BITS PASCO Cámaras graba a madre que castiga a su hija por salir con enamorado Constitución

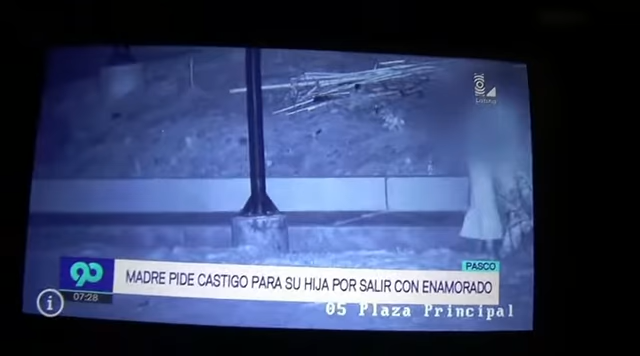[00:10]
La muchacha estaba a punto de comprobar el dicho, pueblo chico, infierno grande.
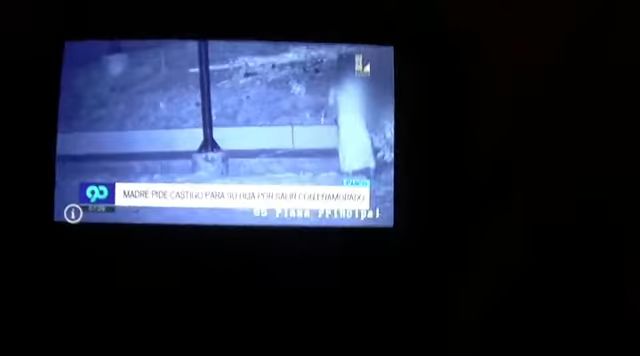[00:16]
Cuando estaba con su pareja, llegó la mamá vengadora, quien de joven había practicado King Boxing.
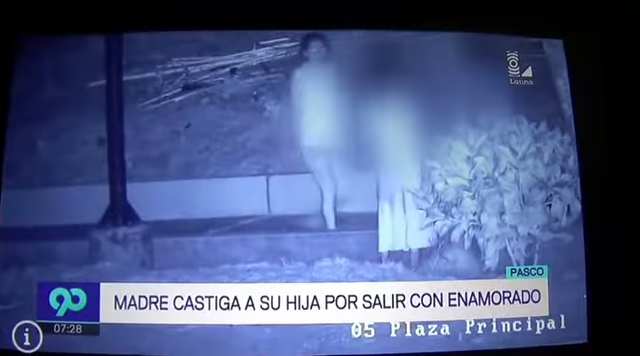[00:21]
Le da un derechazo a su hija, luego otro derechazo a su enamorado. Toma un respiro y luego le da un izquierdazo de nuevo al enamorado y un gancho a su hija.
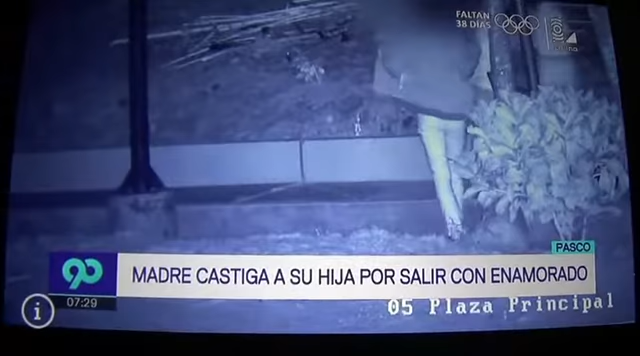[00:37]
Una madre fue alertada,
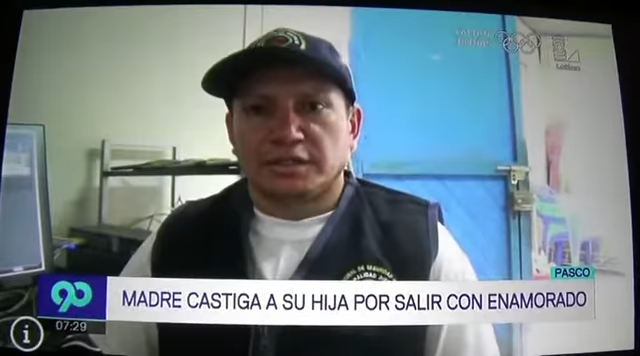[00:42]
la niña salió con el cuento de hacer su tarea, pero estaba haciendo actos contra el pudor público, la cual la menor ha tenido que recibir una tanda de su madre, como también su acompañante.
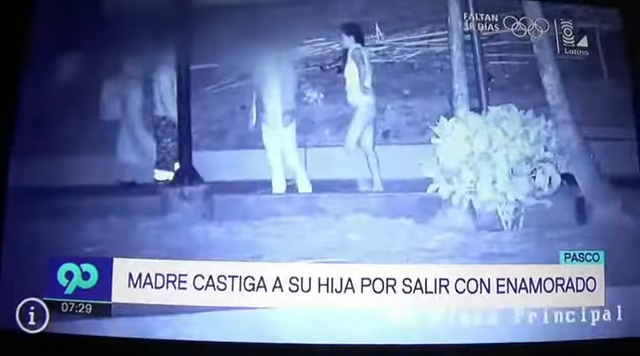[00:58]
Luego llegó un sereno para apoyar a la mamá vengadora, quien según algunos vecinos debería ser asimilada al cuerpo del serenazo. Son las 7 y 29.